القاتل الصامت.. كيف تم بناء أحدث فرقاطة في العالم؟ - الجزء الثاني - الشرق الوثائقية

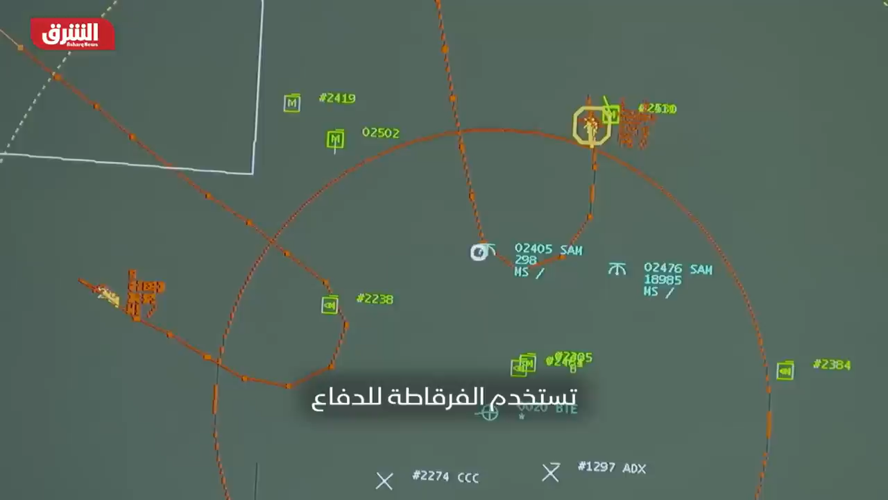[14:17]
للدفاع تسجيلات فيديو تغطي نحو 360
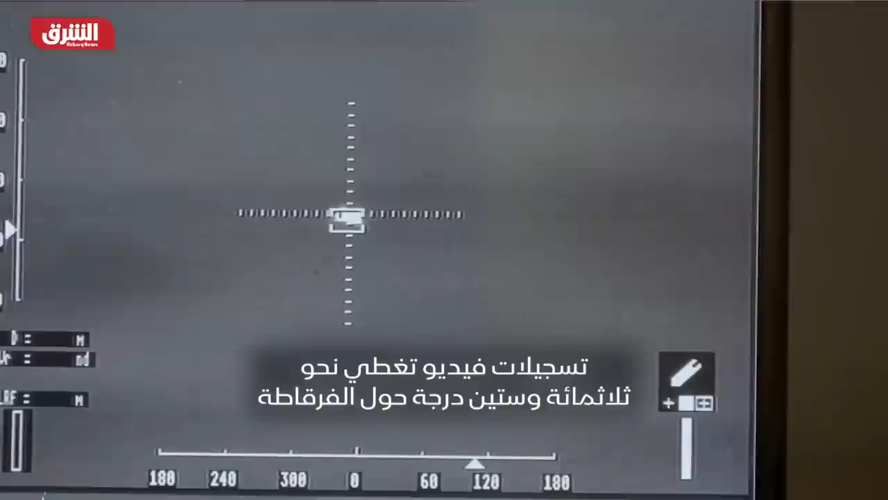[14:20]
درجة حول الفرقاطة وهي فعالة جداً بالليل والنهار سرعة الطائرة
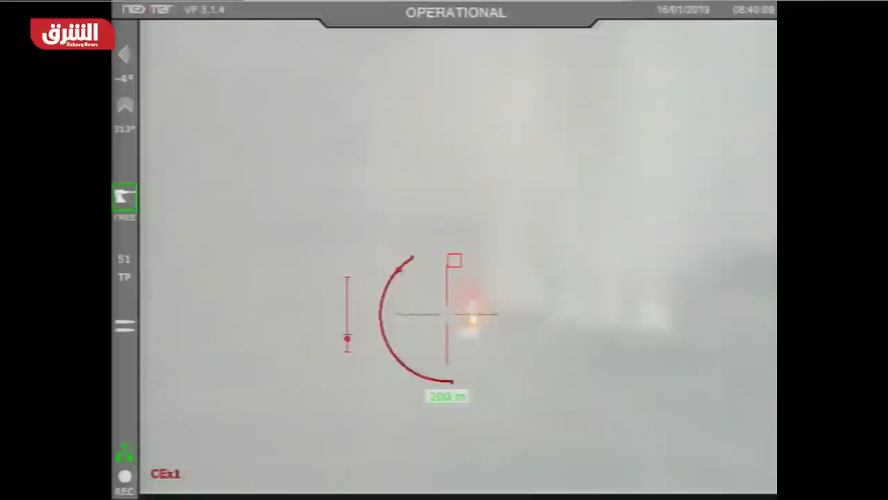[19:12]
تم تحييد الهدف علم تحييد الهدف انتهى التحذير